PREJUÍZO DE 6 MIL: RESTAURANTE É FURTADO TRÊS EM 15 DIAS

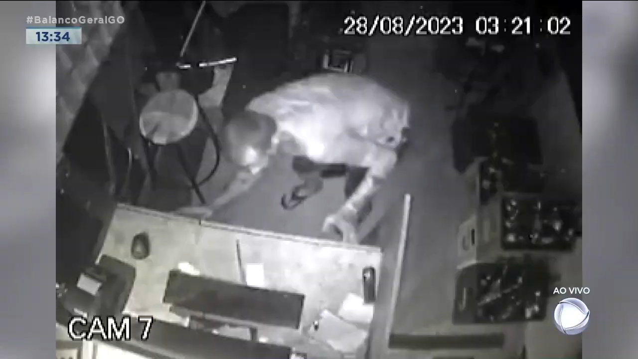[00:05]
três vezes em menos de 15 dias.
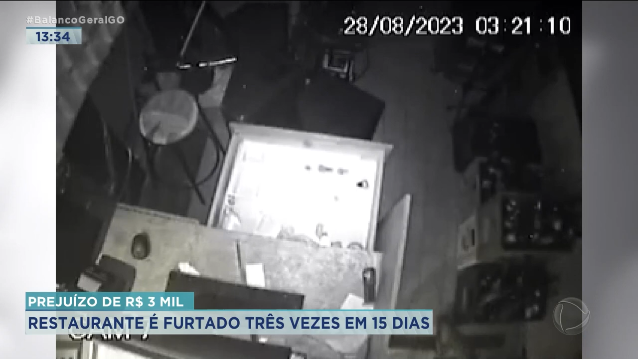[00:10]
Ou seja, a cada cinco dias os bandidos entram aí nesse restaurante. E aí, Camila, como é que faz?
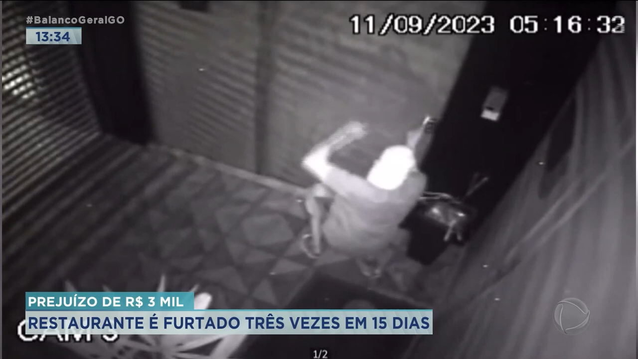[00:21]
Pois é, Aloares, um prejuízo que ultrapassa os seis mil reais. Como você disse, três furtos em menos de 15 dias. O primeiro foi no dia 28 de agosto, o segundo no dia 11, segunda-feira.
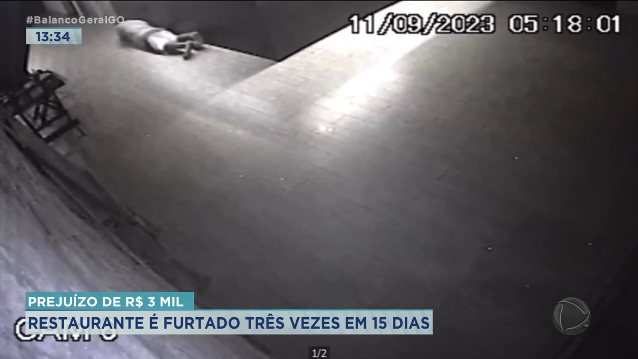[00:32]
E o último foi nessa madrugada, na madrugada dessa quinta-feira, que gerou esse prejuízo aqui. O criminoso, a gente inclusive tem imagens do circuito de segurança, vocês vão ver aí, junto com essas imagens ao vivo do Carlos Martins, que mostram aqui os estragos que eles deixaram. Eles não, na verdade, é uma pessoa só que foi registrada no circuito de segurança, Aloares. O cara todo tatuado, ele entra aqui. Inclusive, é o mesmo que aparece nas imagens do circuito de segurança da primeira vez, lá do dia 28 de agosto. A mesma pessoa, Aloares, voltou aqui para fazer esse arrombamento, para tentar furtar.
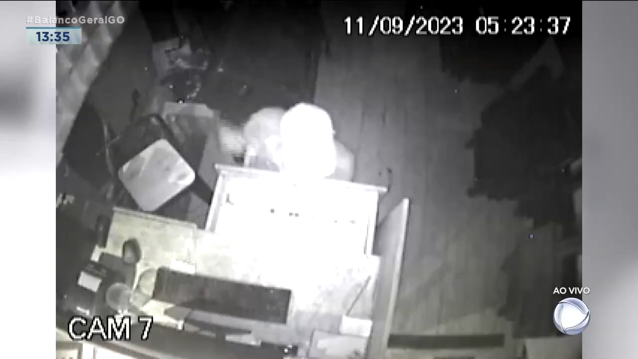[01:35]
E agora, 15 dias depois, o mesmo indivíduo entrou, inclusive na madrugada de domingo, para a segunda dessa semana, outra pessoa também entrou,
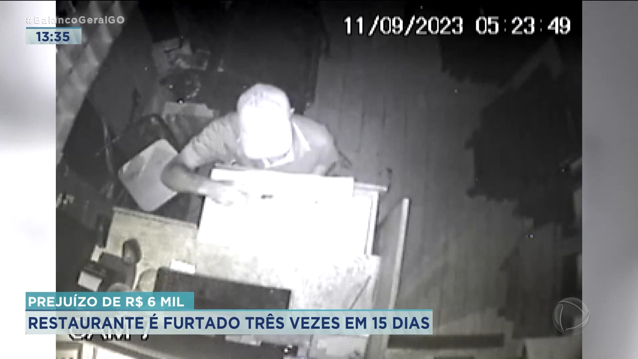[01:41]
arrombou duas fechaduras, ficou mais de hora aqui para arrombar. e entrou e os prejuízos acumulados,
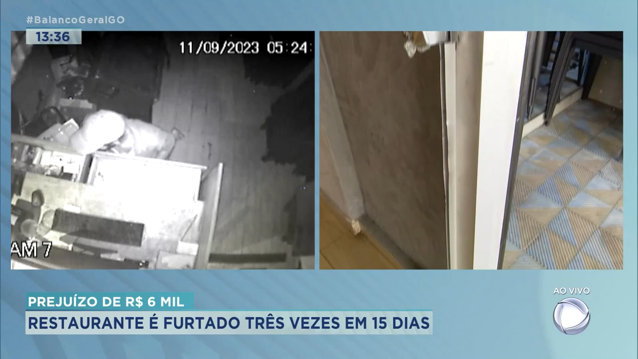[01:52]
às vezes o prejuízo é maior do arrombamento, do conserto, do que do que eles realmente levam do caixa ou de itens furtados. E aí, Oló, a gente vê nas imagens de segurança que na primeira vez, esse cara, né,
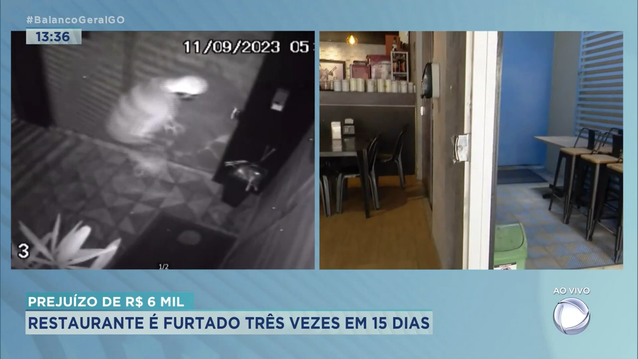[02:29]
Porém, nessa última madrugada, o alarme estava ativado, então ele quebrou, ele sabia que ele tinha poucos segundos para fazer o furto.